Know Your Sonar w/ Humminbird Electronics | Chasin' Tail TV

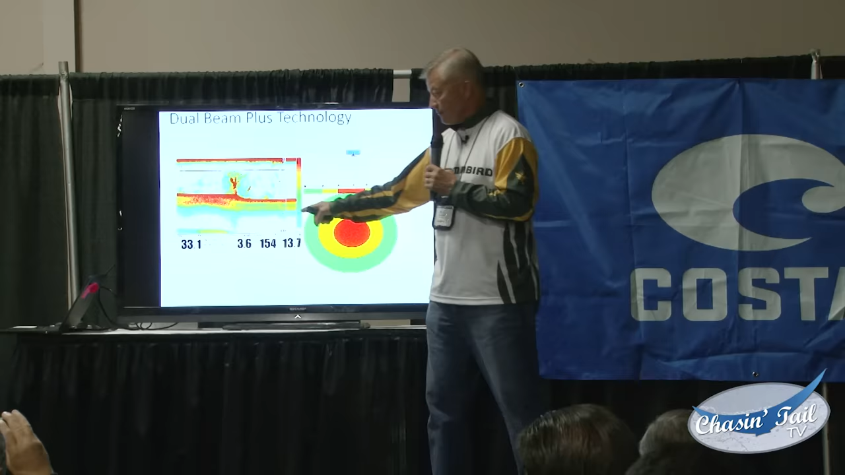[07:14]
If I just look at this particular screen snapshot right here, then I can tell that this is the creek channel,
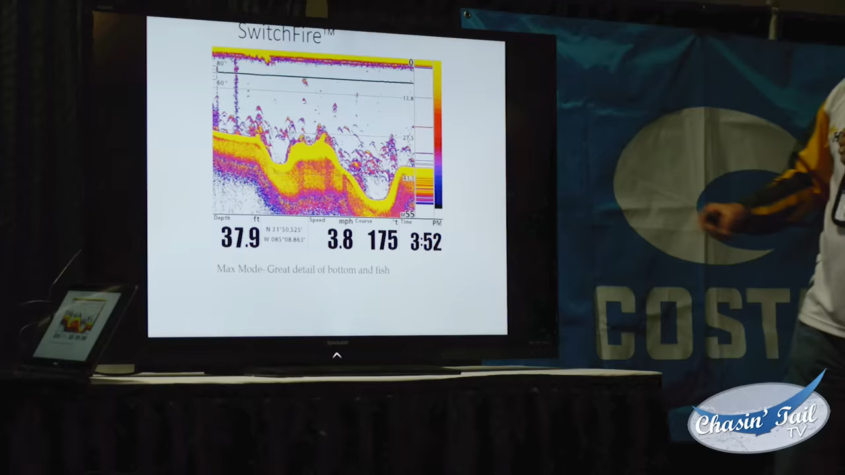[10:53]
On screen: depth 37.9 ft, speed 3.8 mph
These things in the water right here, these are probably not fish. They could be. They could be a very small fish.
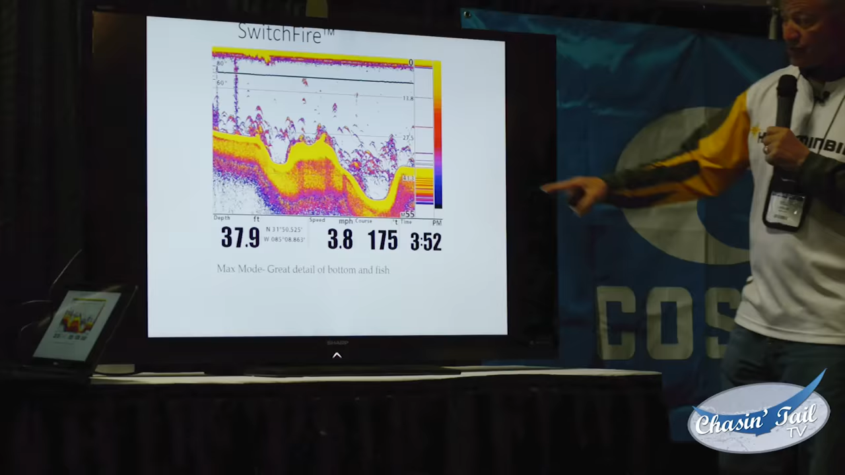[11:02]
On screen: depth 37.9 ft, speed 3.8 mph
When I'm looking for fish, I'm looking for something that has yellow in it if this is the palette that I'm using,
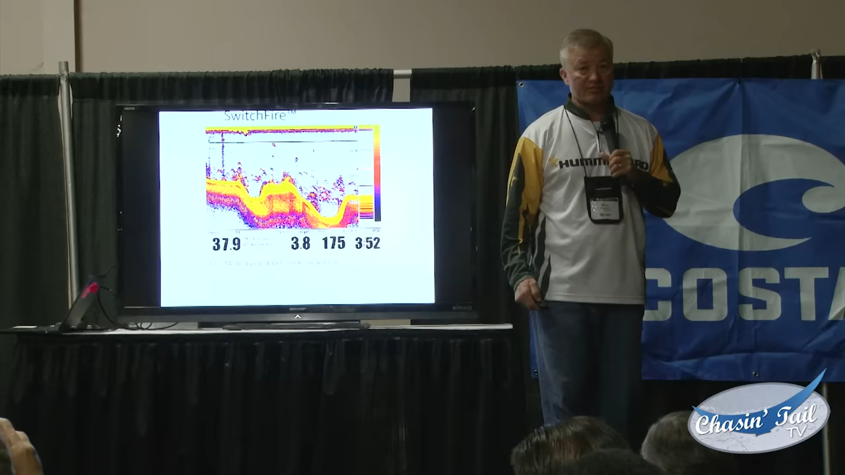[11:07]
because if it has yellow in it, that's telling me that it is a bigger fish, and particularly a striped bass. And for those of you that only have sonar, that don't have side imaging or down imaging, which after this I hope you'll consider picking up down imaging,
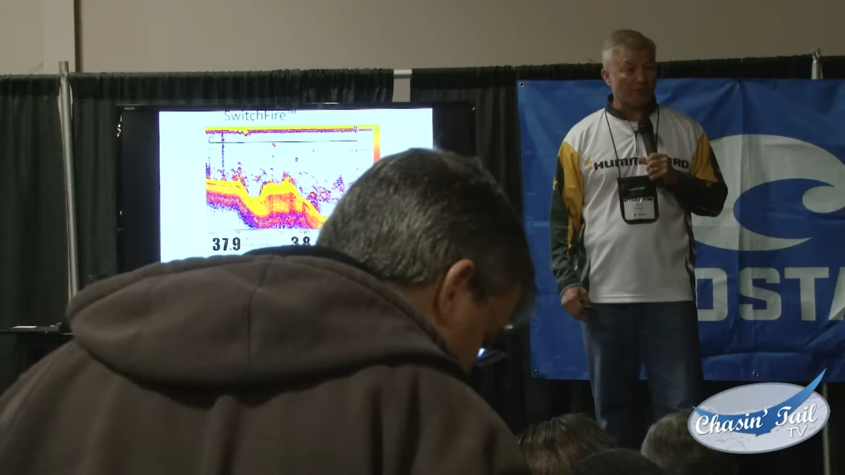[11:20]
side imaging technology, and I think you'll see why. But I'll tell you this, this is a little tip for you. If you're wanting to know what your fish that you're targeting looks like on your machine on a regular basis, when you're out there and you catch your target species, take that fish and either leave it on the hook on your rod and reel,
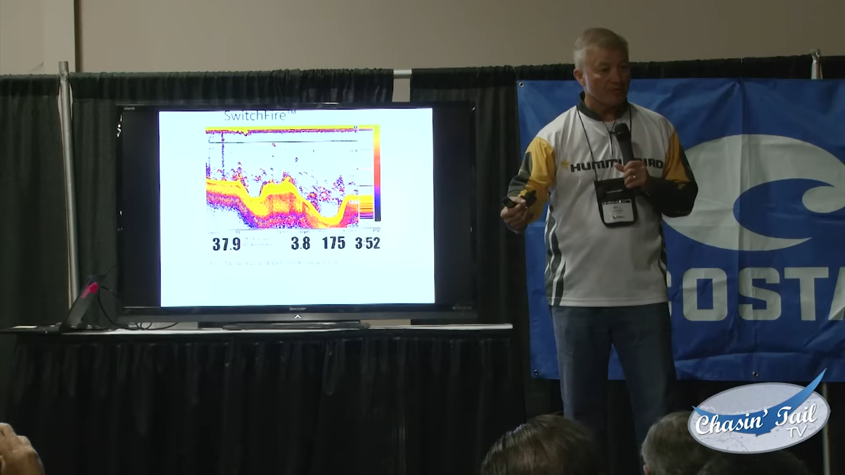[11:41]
or take the hook off of it and tie a little piece of fishing line on it. When I say little piece, I mean like 6 or 8 feet, and put that fish on the cleat on the back of your boat where your transducer is, and just sit still and let that fish swim back and forth underneath your transducer and look at what that fish looks like. You know what size it is. Now you know what it looks like on your screen. And if you're utilizing my equipment and you put an SD card in and you go over to accessories and you turn on screen snapshot,
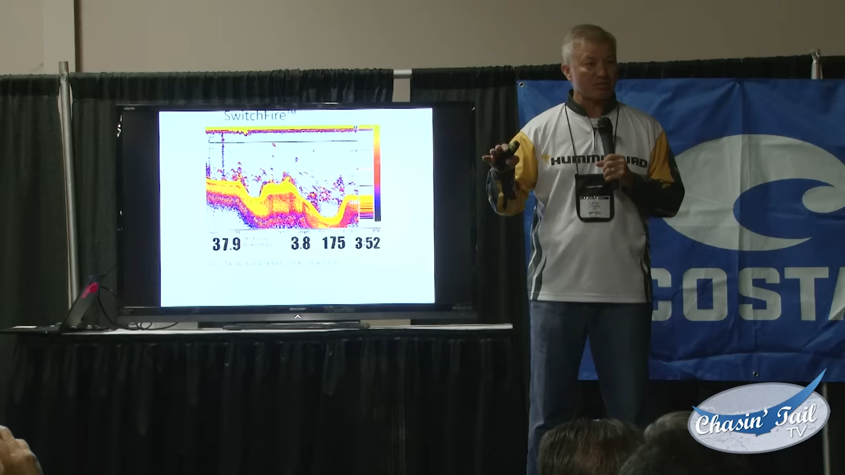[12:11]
every time you press the mark button on your unit, it's going to take a picture just like this right here that you can take back to your computer at your house. And you can download that picture and you can look at it and you can study it and see what it looks like. And when you're out there and you see those fish, if you'll take that picture, this is tip number two, if you'll take those pictures every time you see something that looks like that and you want to understand it, or you want to catalog it, log it,
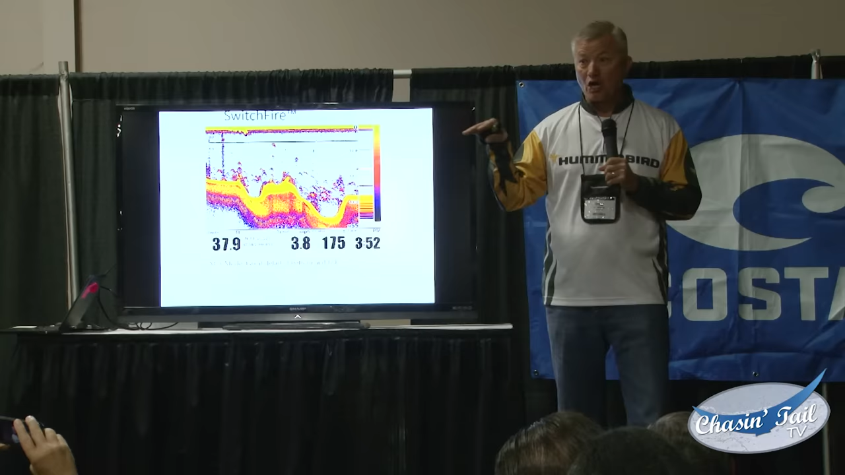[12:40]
as in fish log, to keep up with what you caught, and then when you catch those fish out there and you take a picture of them with your smartphone or your camera, take all those pictures and put them in one folder utilizing that day's date. Next year when you start to go out fishing and you come back and you look at this screen snapshot and you see where you were, you see what the depth was, if you have your temp up, you see what the temperature is, you know what the date is, you see what kind of fish you caught that day.
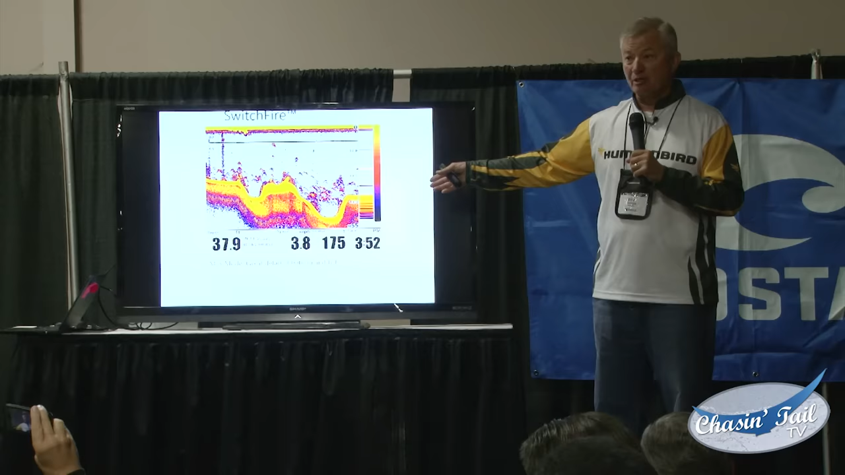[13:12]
If you take screen snapshots that have your map up, it'll have the map on there. Basically what you're doing is you're creating a log of pictures that when you start to go next year, you can go look at those water temperatures, time of day, what kind of fish you caught, where you caught it, and all that kind of stuff. And you can look at it as a snapshot, and you can look at a 2 or 3 week period. When you get out there, that's a great way to be able to cut to the chase and narrow down where you're fishing.
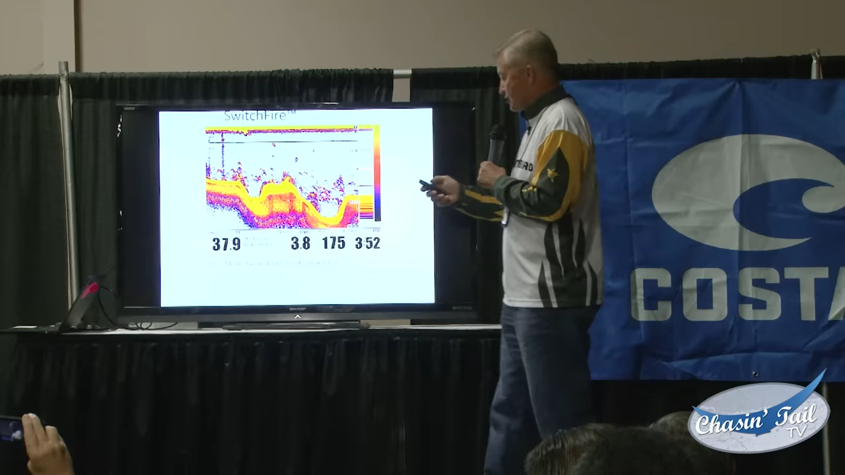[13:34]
All right? So on with it. This right here, utilizing a switch fire, is actually on the 83 kilohertz side because it's looking at such a broad view. And what this right here is a 3/4 ounce flexit spoon, which is a very small spoon, and I'm just jigging it up and down underneath the boat.
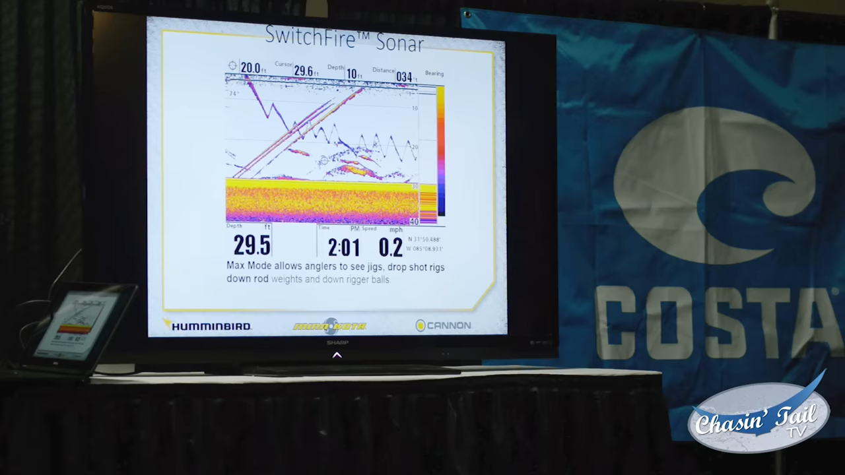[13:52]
On screen: speed 0.2 mph
And I can see the spoon going up and down, and then I can see the fish coming up to look at my spoon,
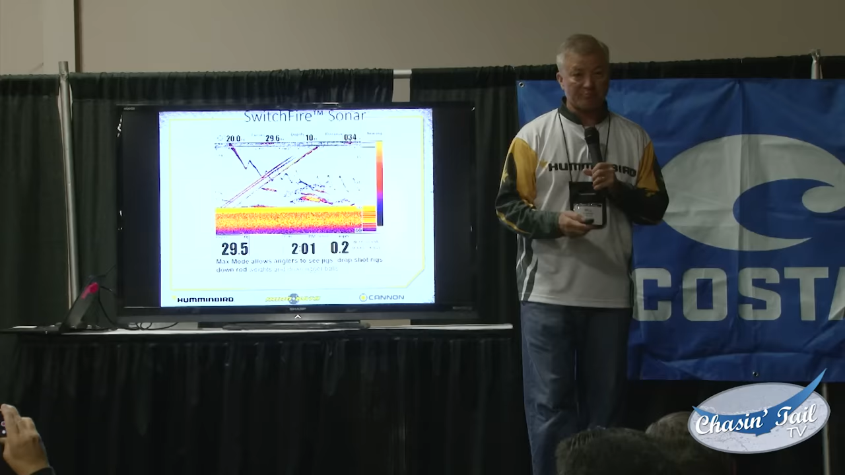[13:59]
and hopefully to bite my spoon so that I can catch a fish.